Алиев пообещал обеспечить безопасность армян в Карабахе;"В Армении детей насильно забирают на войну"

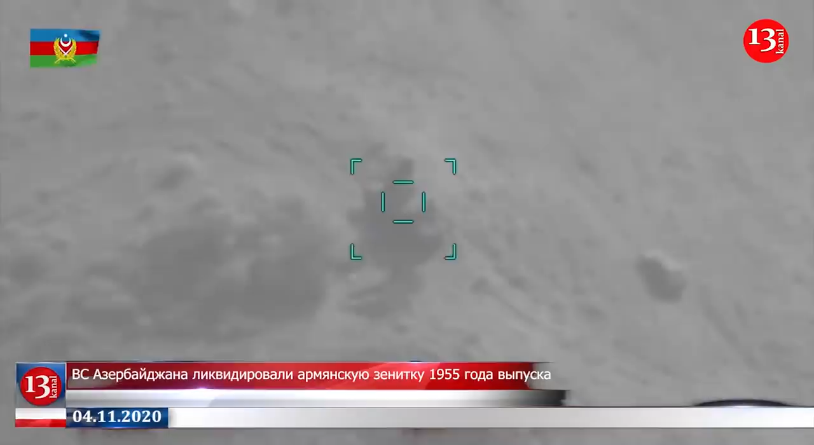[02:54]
в настоящее время используют любую технику, которая еще остается в их распоряжении, в том числе старые советские боевые машины. Об этом можно судить по новому видео Минобороны Азербайджана. На видео, снятом с беспилотника, представлено уничтожение зенитной установки, выведенной на высоту на Ходжавенском направлении фронта для ведения
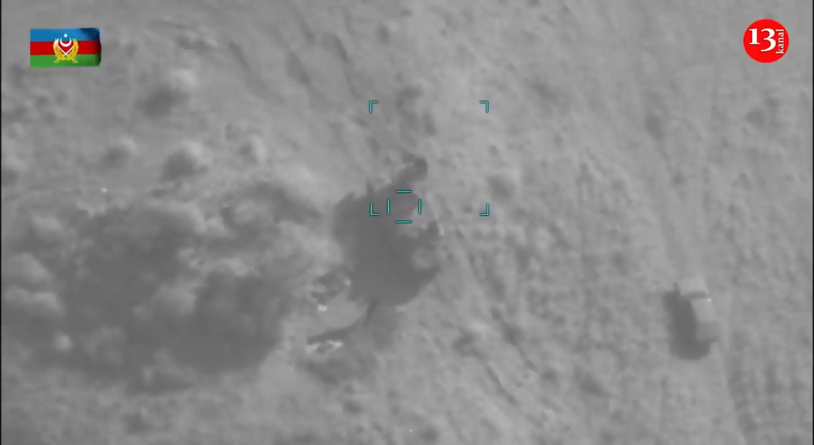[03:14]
огня по низколетящим целям и живой силе. Кадры демонстрируют наведение на цель и ликвидацию зенит модели М-55 трехпушечной установки 20-мм калибра, изготовленной в СССР в 1955 году. Подобное устаревшее оружие не имеет никаких шансов против современных военных технологий,